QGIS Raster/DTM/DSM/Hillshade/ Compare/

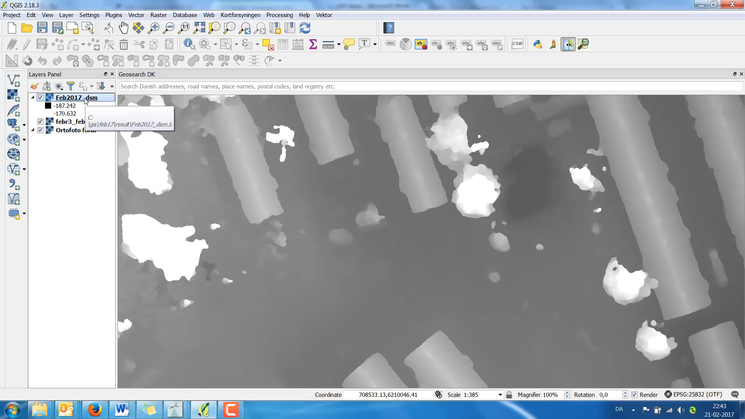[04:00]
anything from this layer but we can create a hill shade.
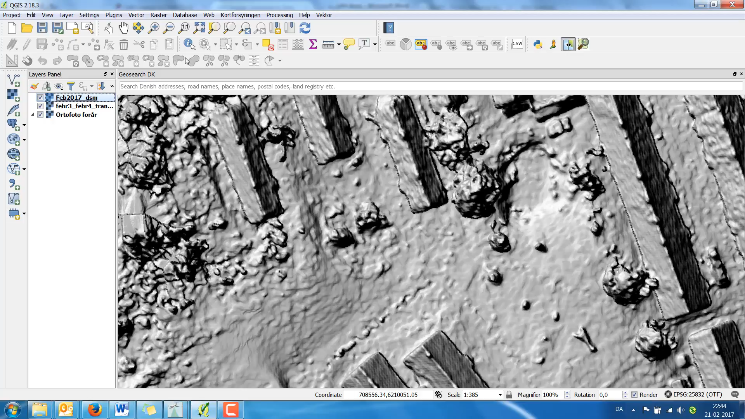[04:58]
You can easily see the buildings, you can see some of the sculptures, you can see the greenhouse. In the corners you can see there is also something wrong. It's because there have been trees and the trees have been
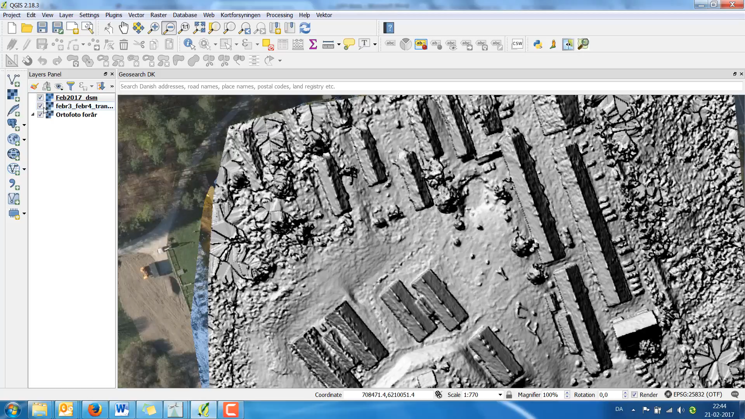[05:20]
recorded during winter time so you cannot see the leaves and that's why they look not perfect. You can also install a plug-in for profiles. Simply add again plug-ins and add a search for
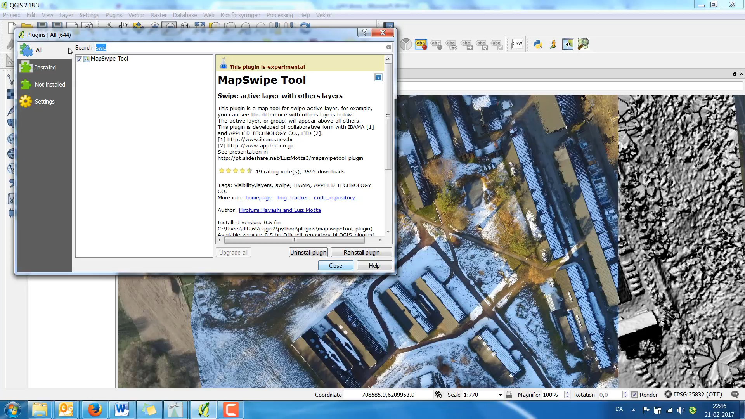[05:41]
profile and you will find the profile to
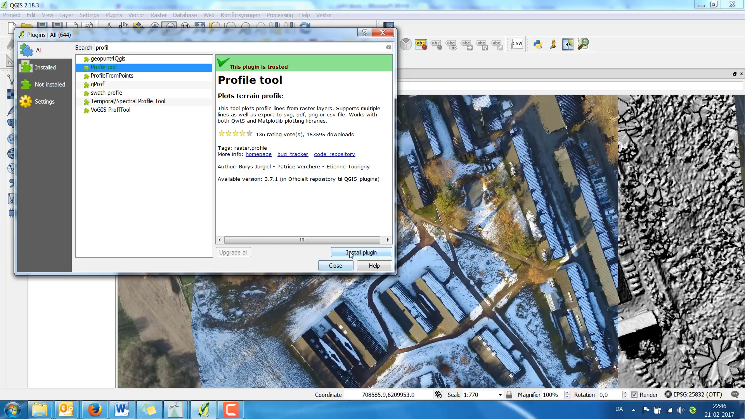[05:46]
install the plug-in and close. You will find the plug-in looking like a green hill with the sun. Choose the DSM layer.
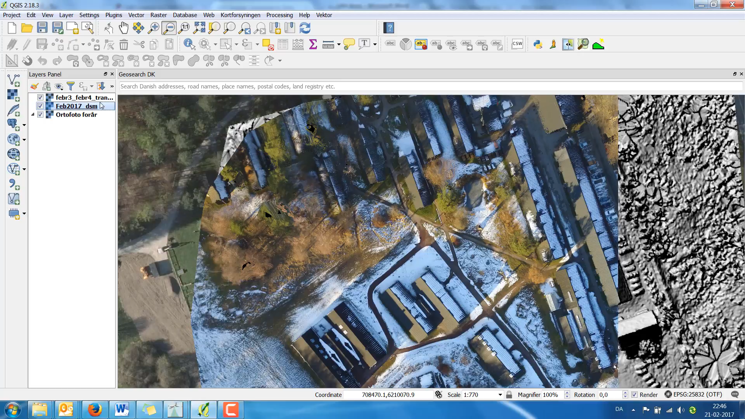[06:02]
I've put it underneath here. Simply drag the layer underneath the top layer. I click on the point and now you can see
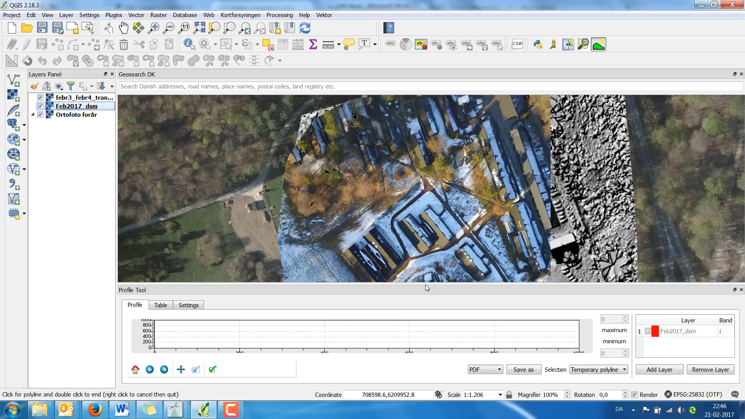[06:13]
here it's graph and now you simply drag over the buildings and double click and you will see the buildings.